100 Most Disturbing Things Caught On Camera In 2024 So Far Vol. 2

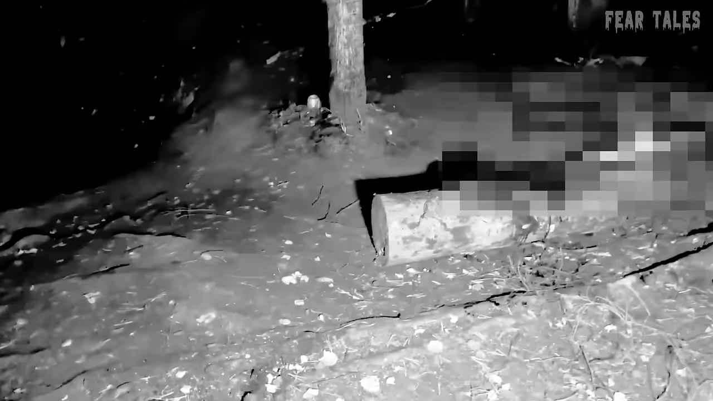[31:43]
they uncover evidence of a life being sacrificed, accompanied by a burning fire. Может, меня заметил?
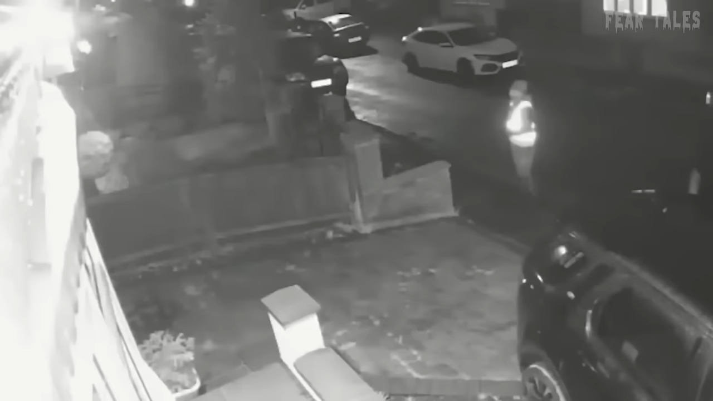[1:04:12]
The video snippets depict his presence as he loitered near Liam's residence for a span of 10 hours. He remained stationed in his vehicle or concealed in the vicinity of the street, biding his time until Liam Smith emerged from his home.